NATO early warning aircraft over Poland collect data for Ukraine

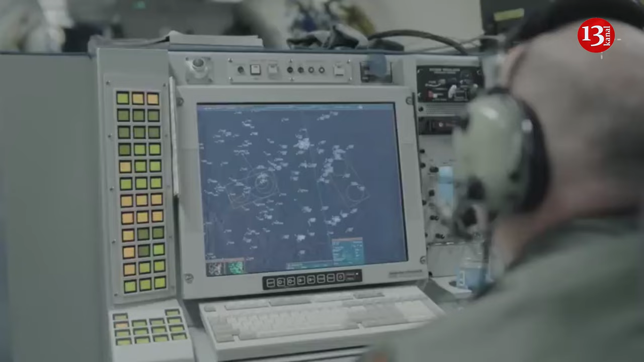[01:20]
It says one AWACS can survey an area the size of Poland three can cover all of Central Europe.